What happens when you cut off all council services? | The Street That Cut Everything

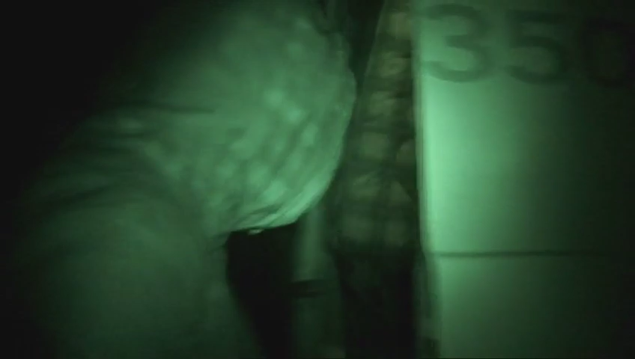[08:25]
and we're taking advantage of the blackout to deliver the residents another challenge.
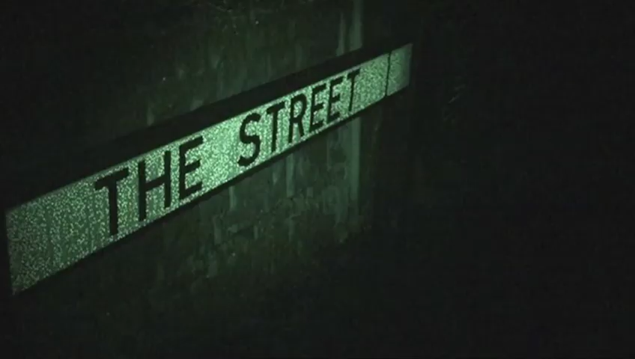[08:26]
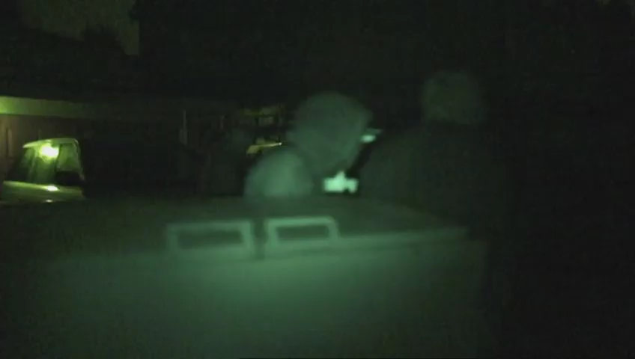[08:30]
We've arranged for junk to be fly-tipped on the street.